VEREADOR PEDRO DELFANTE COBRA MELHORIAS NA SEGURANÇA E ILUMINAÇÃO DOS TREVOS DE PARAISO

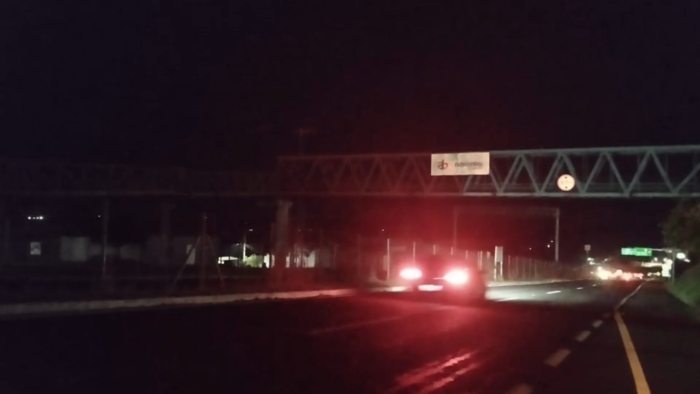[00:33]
À noite, esses trevos são extremamente perigosos devido ao intenso tráfego de veículos e à proximidade de bairros populosos, com muitas pessoas transitando a pé.
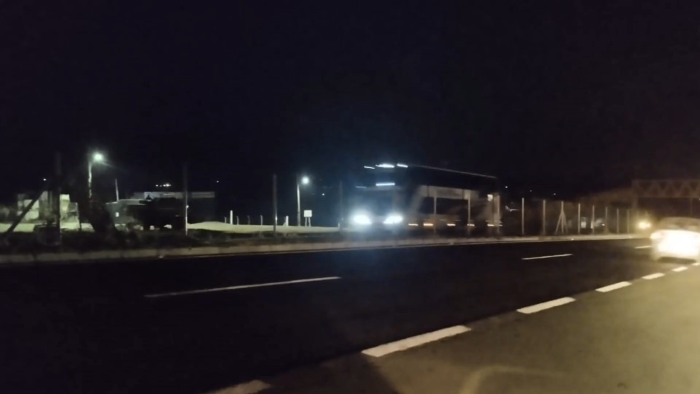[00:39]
A falta de iluminação compromete seriamente a segurança de todos.